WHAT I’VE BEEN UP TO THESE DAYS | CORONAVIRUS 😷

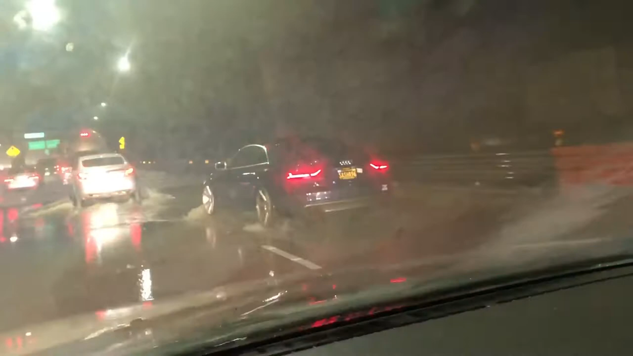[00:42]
Flood on the freeway. Look at this shit. Shit. Oh, oh. God.